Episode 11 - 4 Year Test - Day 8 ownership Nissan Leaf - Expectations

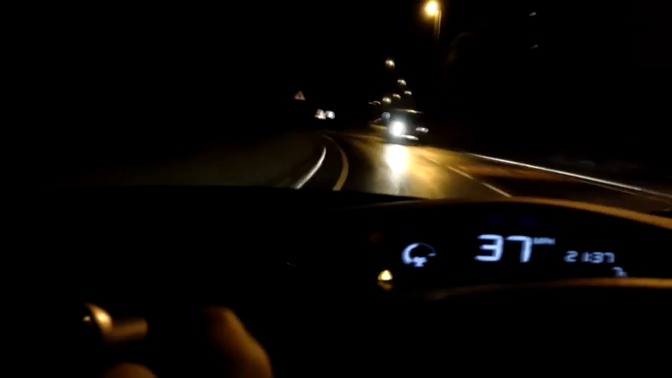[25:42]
We've seen it before in previous episodes. Long, drawn out hill. You can just see it eats the battery.